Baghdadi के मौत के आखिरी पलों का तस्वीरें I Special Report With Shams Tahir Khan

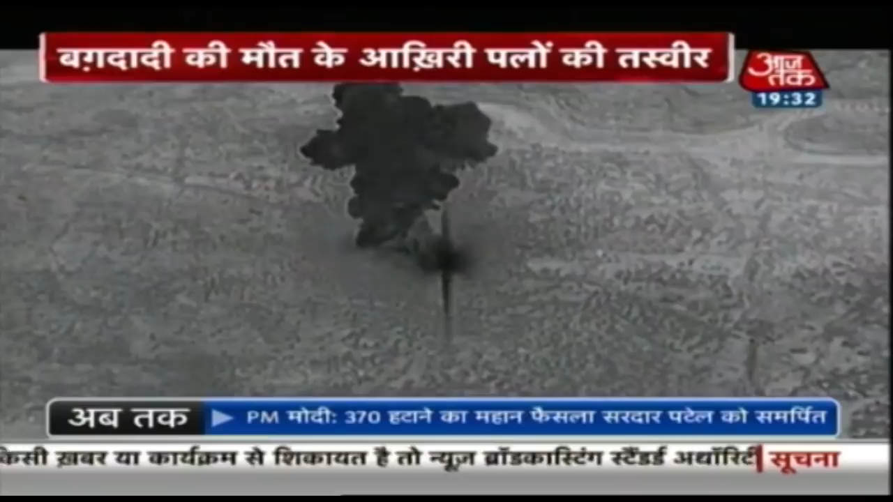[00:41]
تھا وہ بغدادی کی موت کے چار دن بعد آخرکار دنیا کے سامنے آگئی یہ ویڈیو بغدادی کو مارنے کے لیے چلائے گئے آپریشن کائلہ بولر کا ہے جس میں بغدادی کا
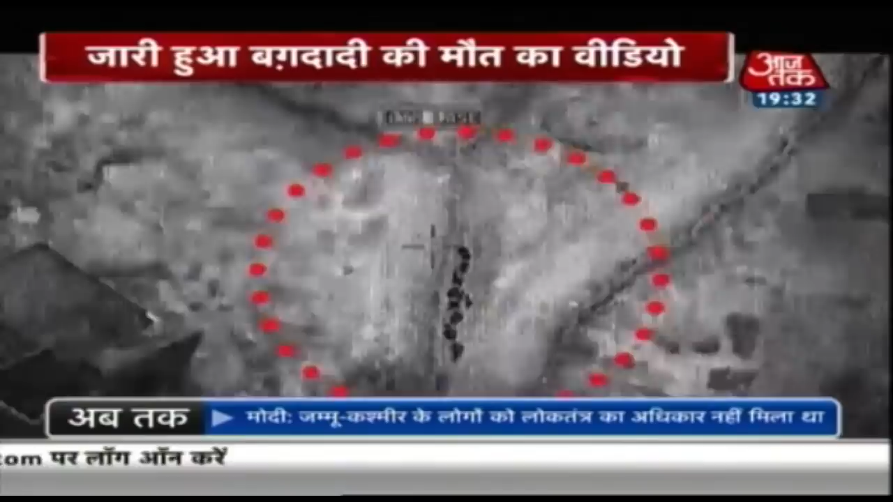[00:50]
کوڈ ورد تھا جیکپورٹ تو امریکی سینہ کے ڈیلٹا کمانڈوز کے ہاتھ کیسے لگا جیکپورٹ یہ اس ویڈیو کو دیکھ کر سمجھا جا سکتا ہے